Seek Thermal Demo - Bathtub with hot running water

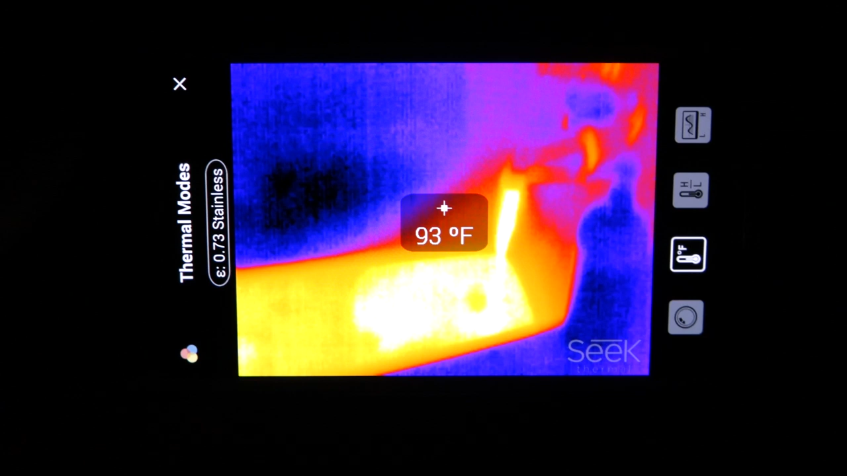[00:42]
On screen: spot 93°F
and you're seeing a thermal image of hot water coming out of my bath's faucet.
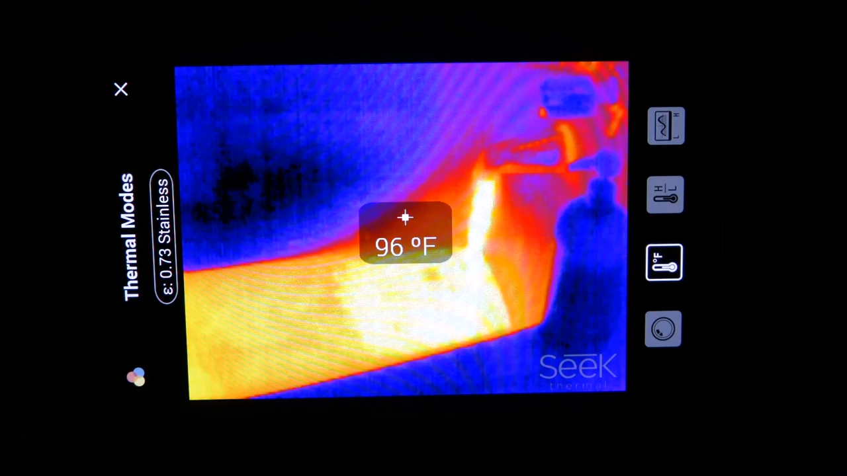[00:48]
On screen: spot 96°F
And no, there's no trickery here.
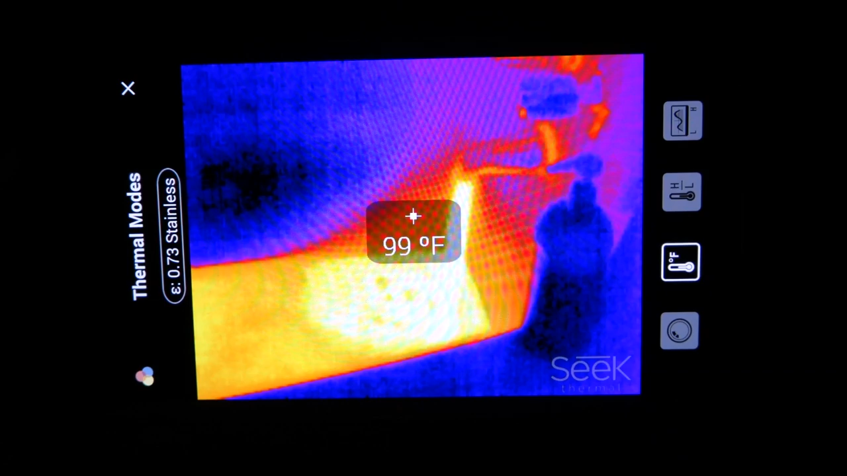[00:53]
On screen: spot 99°F
The lights are completely off, it's very dark in here, and the phone is picking up thermal imagery, and this is a live video feed of a thermal image sensor. This image sensor is called Seek Thermal.
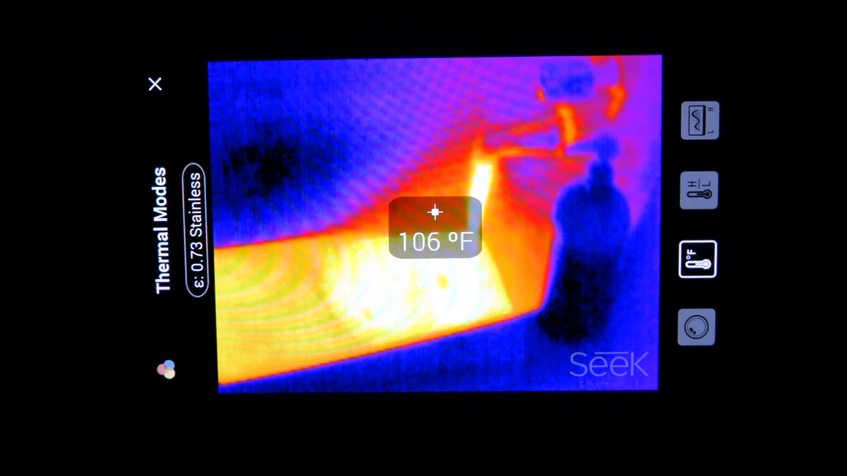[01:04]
On screen: spot 106°F
It's a little dongle that attaches to the micro USB port on your phone, and it just plugs in,
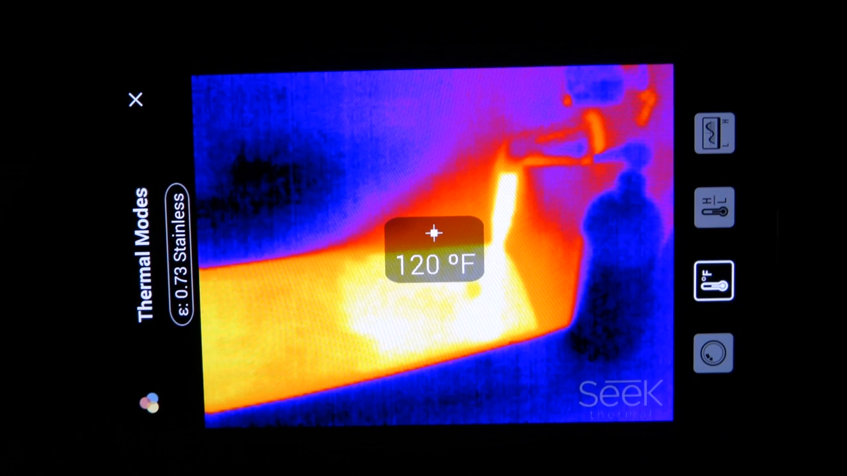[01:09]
On screen: spot 120°F
and as long as you have USB OTG on the phone, it works.
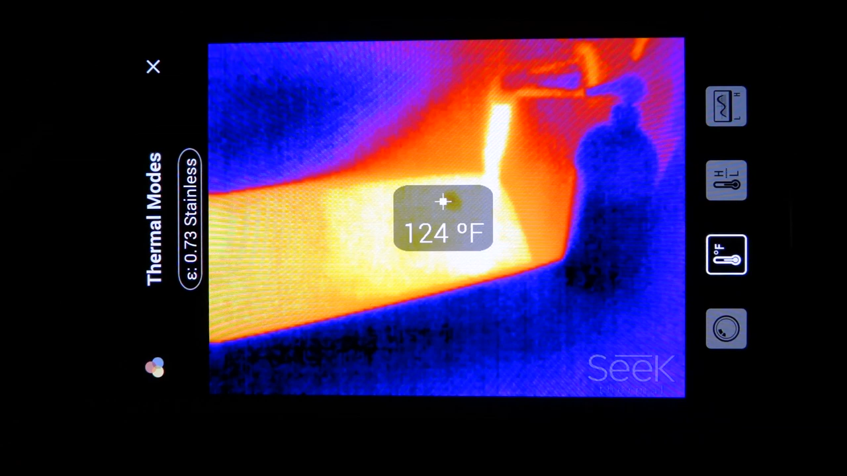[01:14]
On screen: spot 124°F
You open up Seek Thermal app, and you get a viewfinder with thermal image output.
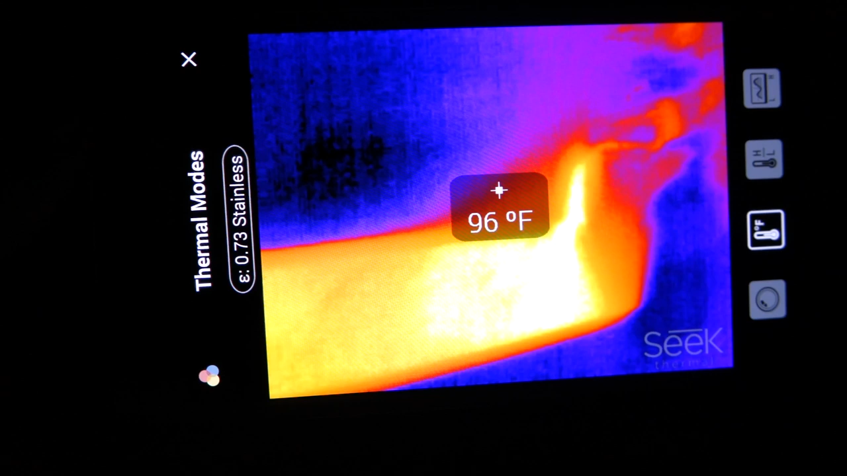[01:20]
On screen: spot 96°F
And as you can see, I'm going to go around the tub here a little bit. You can see all the variations in the temperature.
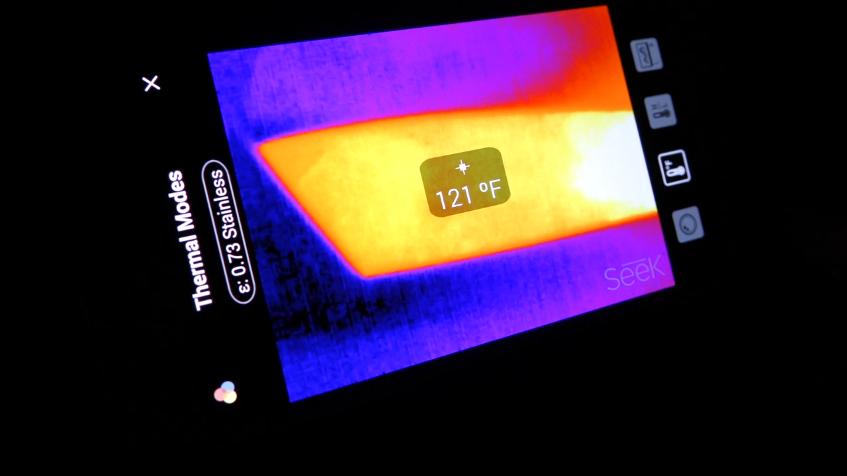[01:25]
On screen: spot 121°F
Seek Thermal is actually very, very precise. As far as accuracy, a little less so.
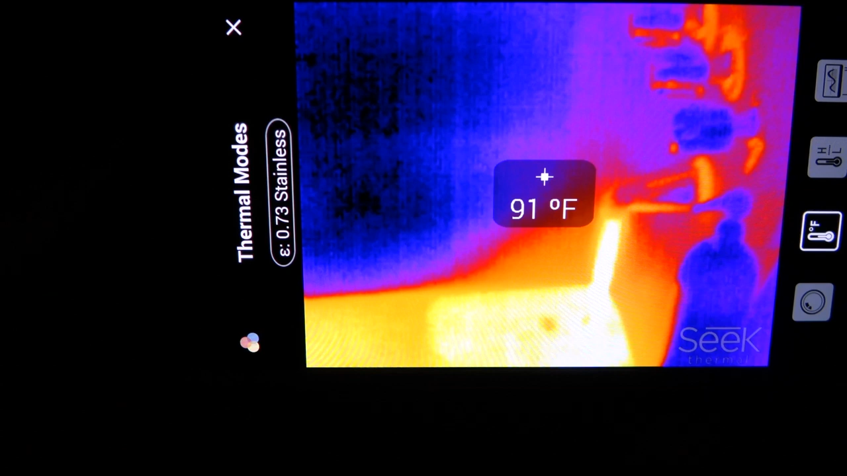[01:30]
On screen: spot 91°F
It's still very accurate, but it's more precise than it's accurate. And that precision is what allows you to get this kind of, I would say,
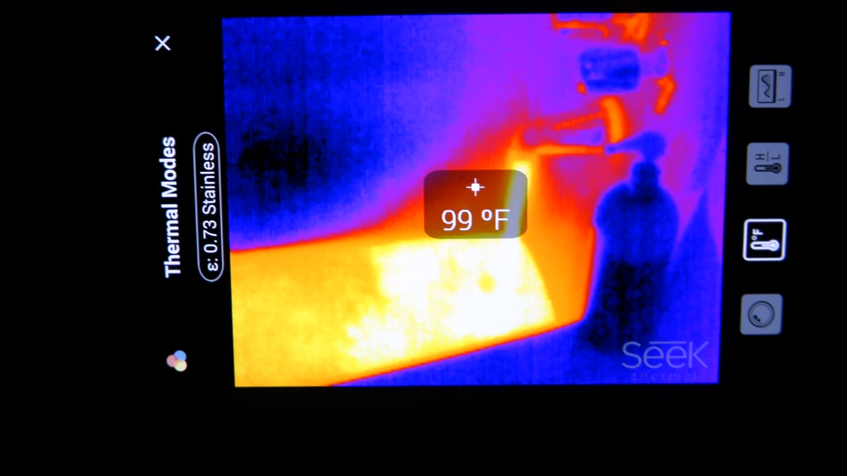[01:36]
On screen: spot 99°F
almost beautiful imagery, depicting the various temperature differences in the environment.
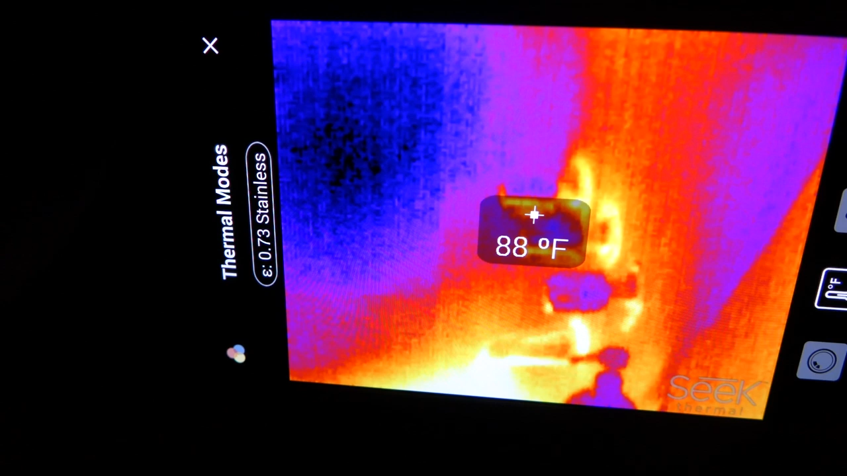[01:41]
On screen: spot 88°F
And as you can see, certain parts of the bathtub are getting hotter than others, and obviously the water at about 123, 124 degrees Fahrenheit is the hottest part of the scene.
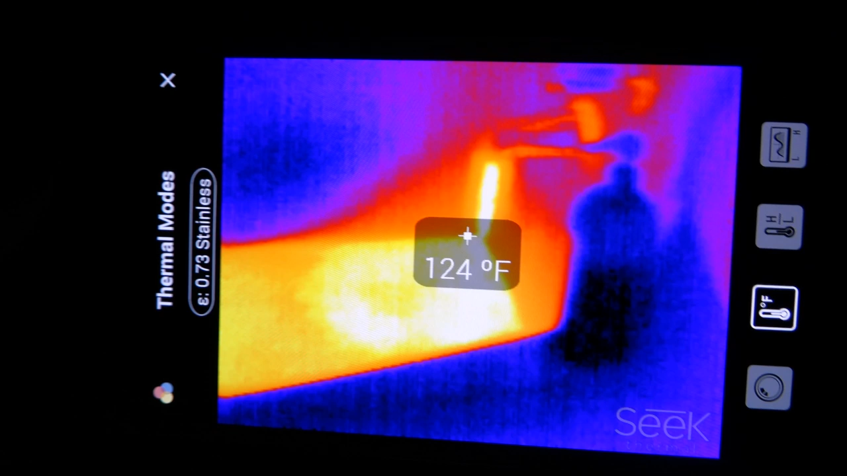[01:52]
On screen: spot 124°F
But you can also see stuff like the relatively cool shampoo bottle there. You can actually see almost how much shampoo's in it based on where it's warmer and cooler.
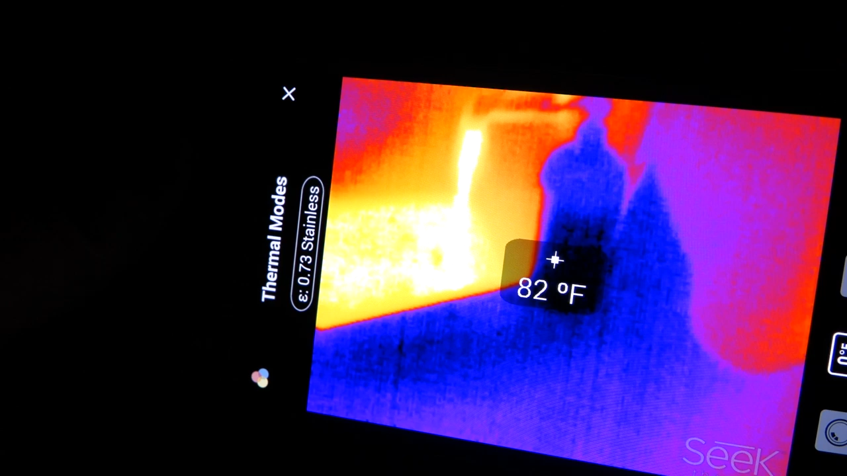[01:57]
On screen: spot 82°F
It's 81 where there's shampoo and about 84 where there isn't.
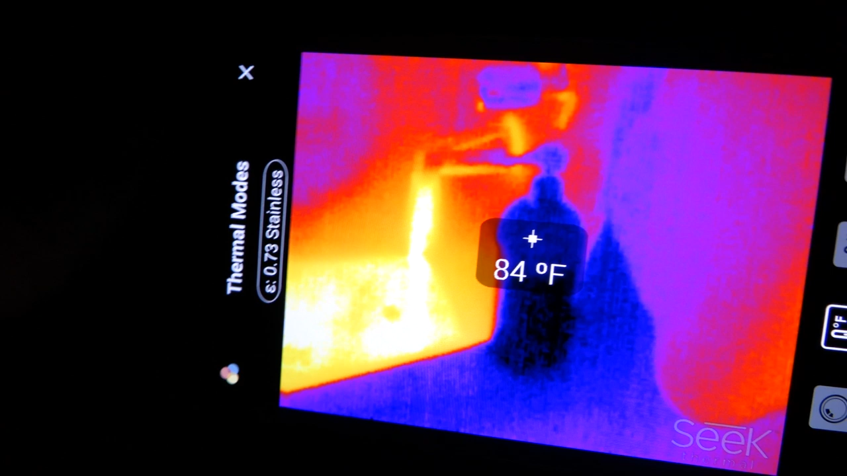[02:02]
On screen: spot 84°F
You can see the temperature of the faucet there. You can see the hardware of the bathtub.
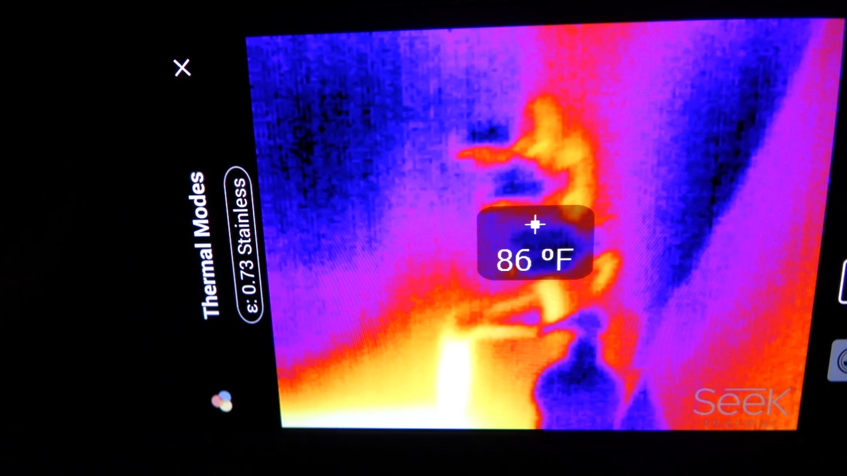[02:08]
On screen: spot 86°F
You can see the basic outline of the tub itself.
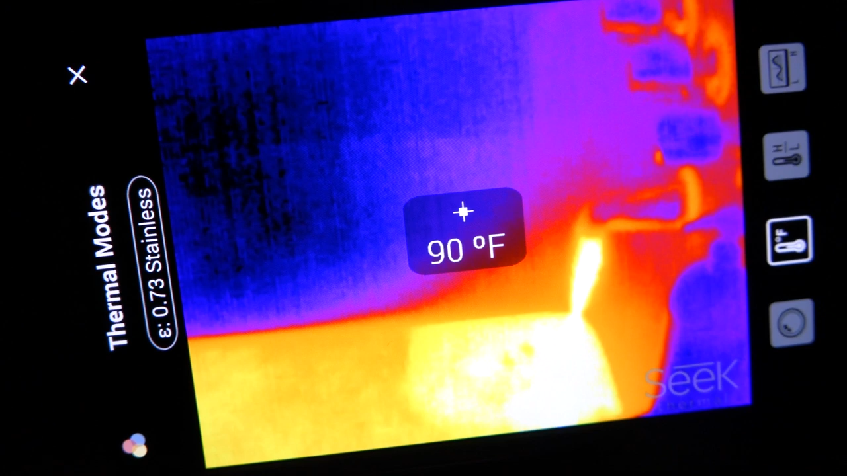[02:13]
On screen: spot 90°F
Obviously, if you go off-frame, there's less contrast, so it's harder to see stuff. But yeah,
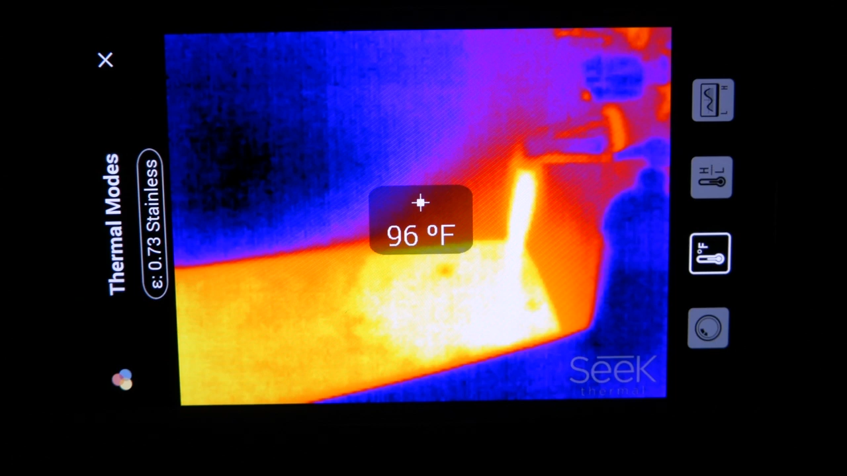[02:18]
On screen: spot 96°F
so I'm doing this on a camera because Seek Thermal does record video, but it doesn't record audio. So I figured the narration here might help a little bit.